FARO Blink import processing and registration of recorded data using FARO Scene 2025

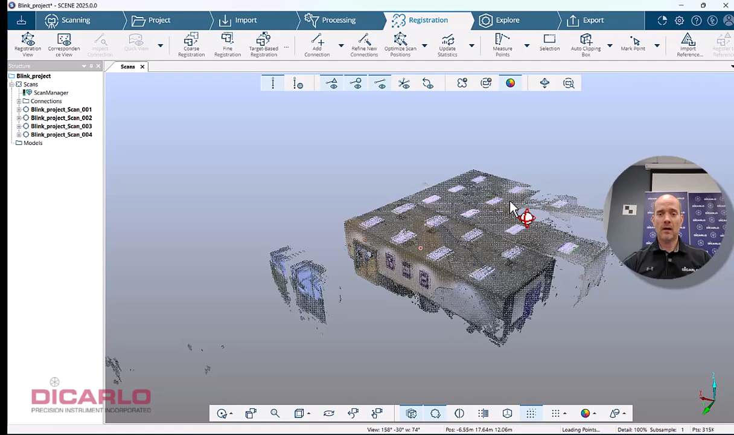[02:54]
Interactive is the best to do so.
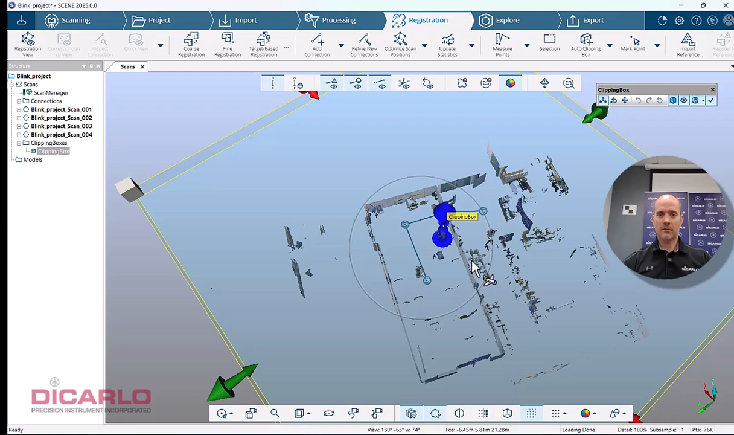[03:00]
Let me cut through the actual data with a clipping box. Turn the clipping box off. I have my connections. Let's just do a refinement of these connections. Benefit of doing it on your own computer is just the speed it faster than doing it with Sphere XG, depending on the project size. Of course, if you have a huge project, then XG might be actually faster. But for a small project like what I have over here, the upload and download times might be a little bit, you know, time restrictive.
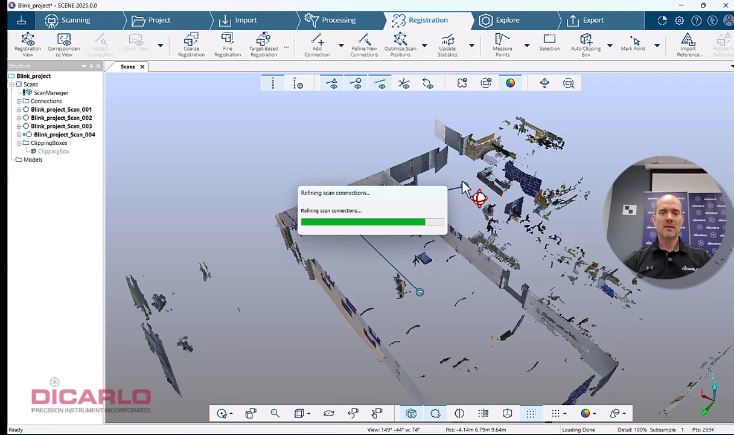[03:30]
At that point here, I can get a registration done in relatively quick time.
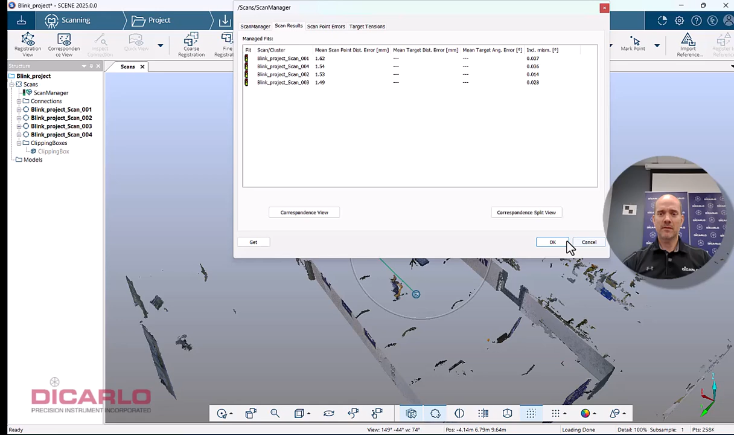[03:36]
I can add a connection just to, you know,
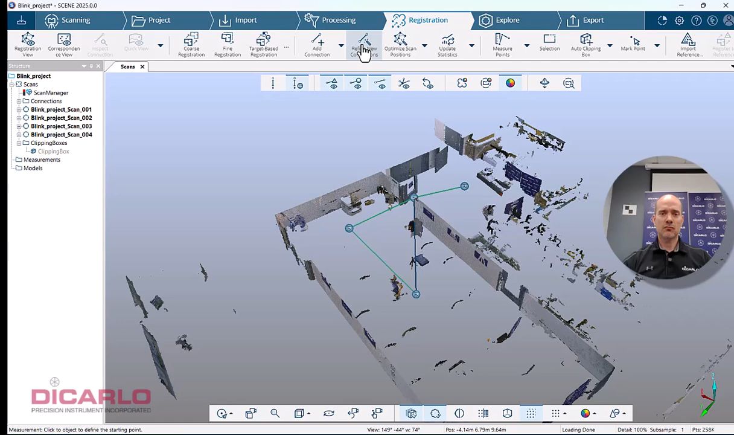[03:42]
refine my registration if I want to get another value here. I'm within 1.5 millimeters.
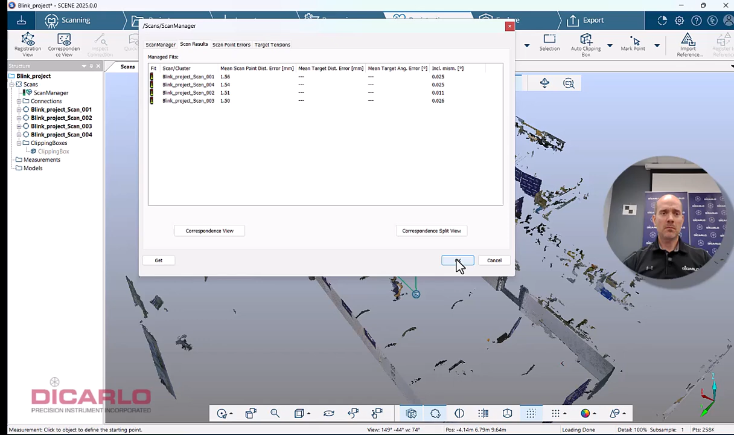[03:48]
So apparently average 1.5 millimeter tension, which is amazing.
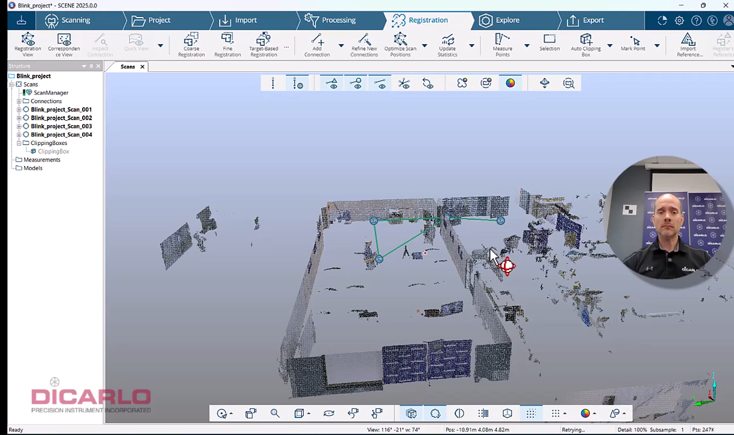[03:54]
I am done with my registration. I can go into explore, view the project. My clipping box is still on.
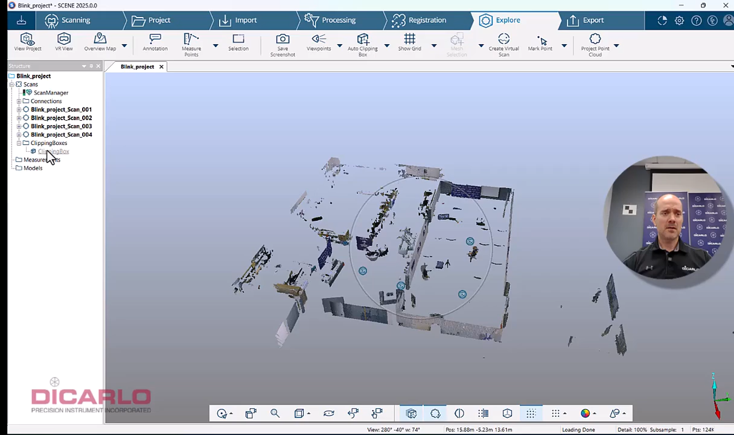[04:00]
So we will delete it because I don't need it anymore. Here is the actual data.
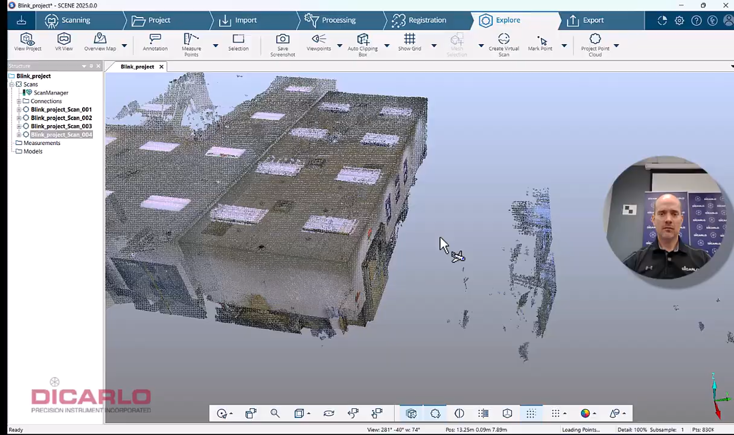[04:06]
Let's have a look at the actual imagery.
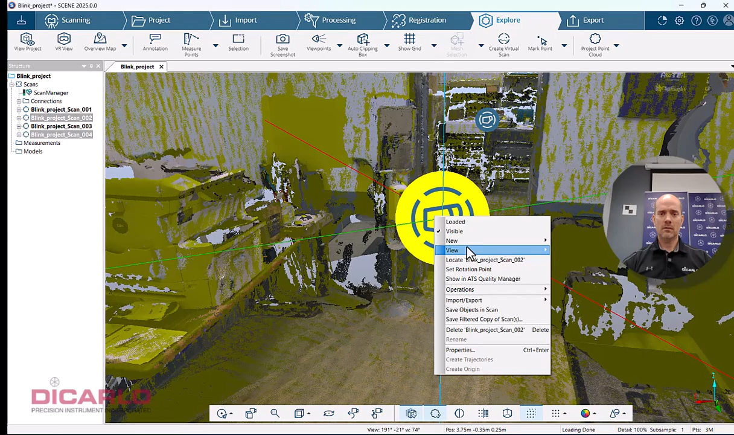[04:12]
So imagery is HDR on the blink scanner. So that's awesome.